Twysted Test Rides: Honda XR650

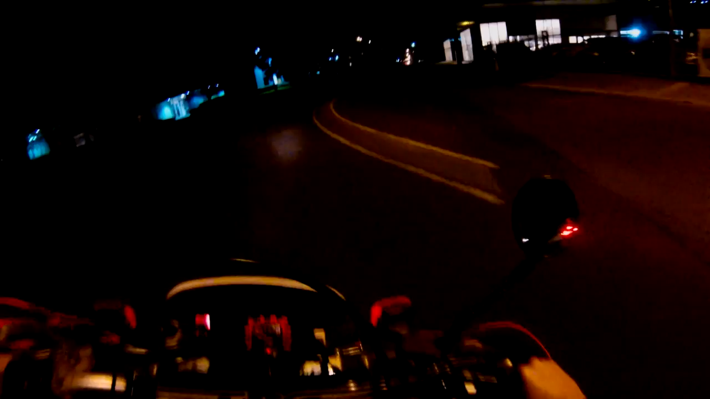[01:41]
Where's the high beam on this? Does it have it? Yep.
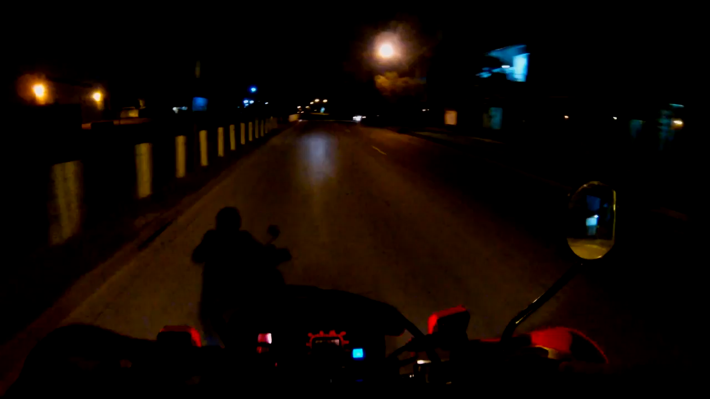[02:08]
Riding it like the Valius, I'm trying to rev it out, but it's all about the torque with these things. It's literally my first time on a bloody dirt bike, and this dickhead's cutting me off. Cheers, mate, cheers.
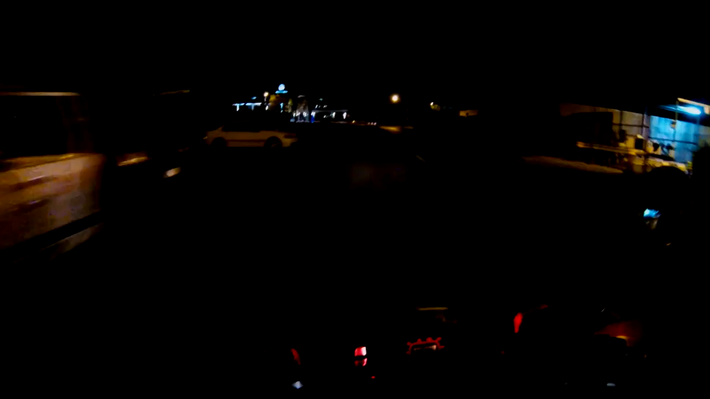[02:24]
Oh, I love this thing. I want one. Woohoo! Pop, pop, pop, pop, fucking pop, pop, poppity pop.